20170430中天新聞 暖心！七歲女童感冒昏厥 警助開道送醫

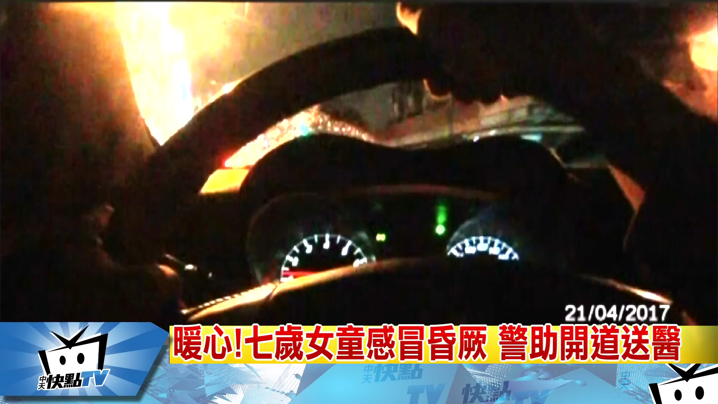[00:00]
晚上九点多，警车开在闹区，沿路鸣笛，连闯五个红灯还不够，好几次逆向超车，全为了帮一名担心女儿心急如焚的父亲开道。